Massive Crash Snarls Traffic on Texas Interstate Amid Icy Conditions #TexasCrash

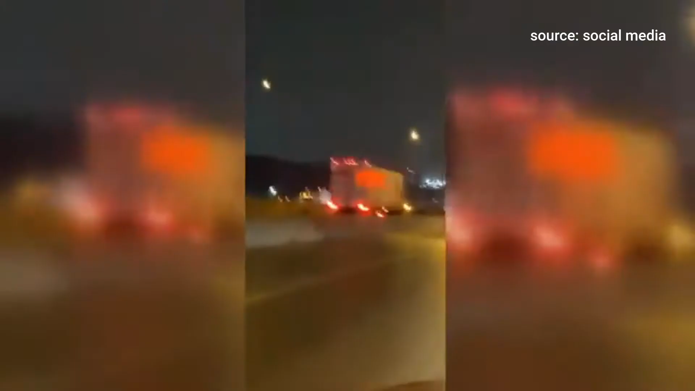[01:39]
Holy. Holy. Slow down, slow down, slow down, slow down. Here goes another one. Oh! Boom! Oh my goodness.